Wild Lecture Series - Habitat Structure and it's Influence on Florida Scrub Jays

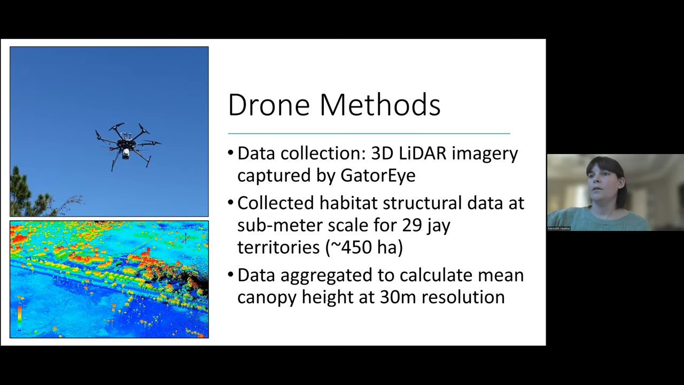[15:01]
We collected habitat structure data at a sub-meter scale for 29 scrub J territories. And then this data was aggregated to calculate a mean canopy height at a 30 meter resolution. Which you can see in this output. So all of these grid cells are a 30 meter grid cell.